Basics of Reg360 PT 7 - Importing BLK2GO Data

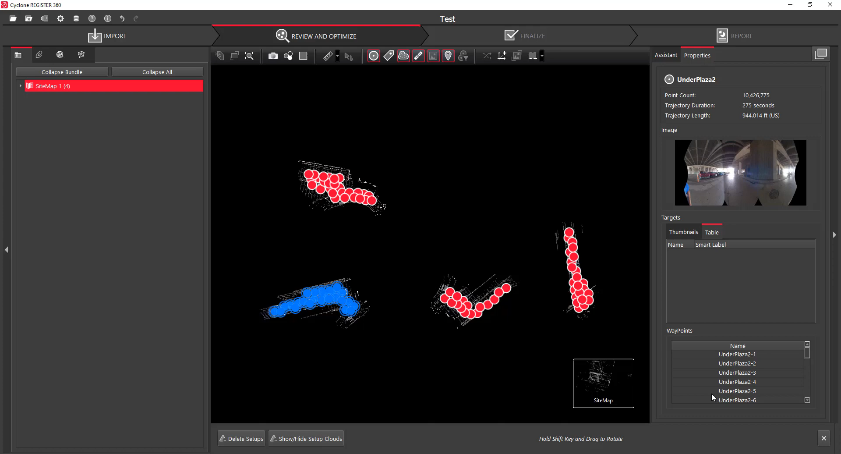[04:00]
And at this point, you'd be able to basically go in and do cloud to cloud registration. So we're going to go ahead and do cloud registration.